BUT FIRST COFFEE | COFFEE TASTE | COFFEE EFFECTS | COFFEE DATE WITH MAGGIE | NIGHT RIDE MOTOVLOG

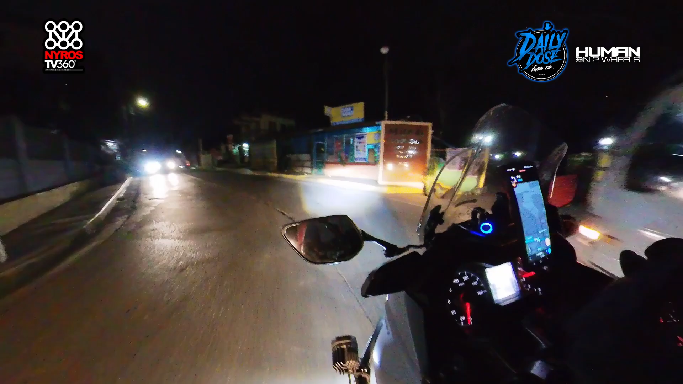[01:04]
May ano eh. May check point nila. May day shop dito? Saan? Merahe lang. Ano meron? Shope driver's day! Ay, nakakabuisit yung ganito. Iirita talaga ako pagkikong nakikita yung harapan. Banda ng road-wide din nila eh. Pagdating dito, botol. Hmm, may sunog na gulong. Hindi ka nakakatahong yun. Ganun yung up, silang gulok ka, ang sasabing yun.